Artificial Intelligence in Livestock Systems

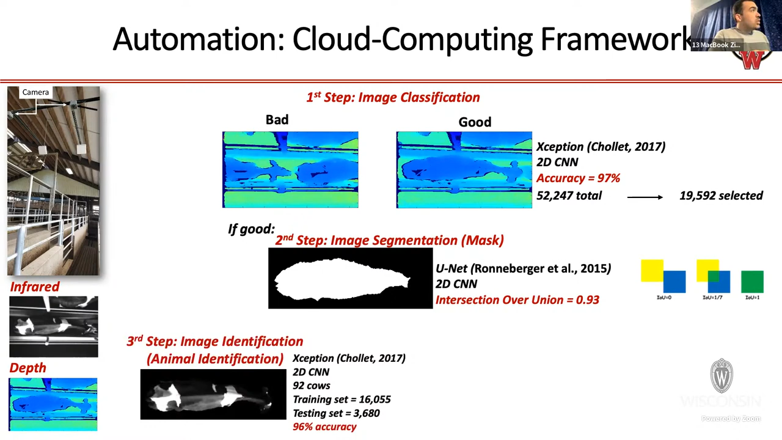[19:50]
And the mask will be used to remove the background that we are not interested because we are only interested in the cow body. Right. So if we apply this mask to original image like this, we're going to now have this perfect cow segmented and no background. Okay. And then the same is applied to an image like that, a deaf image. And then we have the shape of the cow with no background. After this, then we are ready to start processing this image. And this could be used, for example, for animal identification. I could identify this cow based on a black and white color pattern here. Right. So imagine this is like a barcode or QR code.